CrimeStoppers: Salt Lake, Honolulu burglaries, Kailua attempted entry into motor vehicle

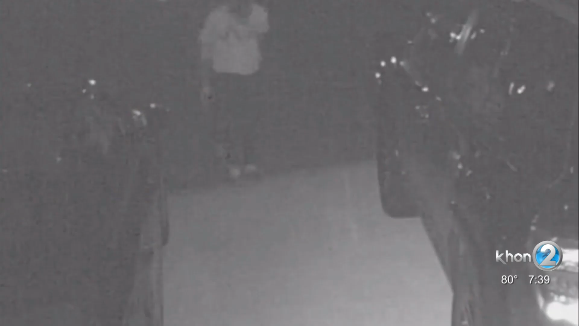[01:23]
On Thursday, July 22nd, 2021 at approximately 12.40 a.m., this mail was Captain Peter's surveillance, pulling on the door handles to the complainant's two vehicles, which is parked in his carport. He describes an unknown Polynesian male with a thin build, tan complexion, he had tattoos on his arms, he was wearing a light-colored shirt, a dark jacket, and dark shoes.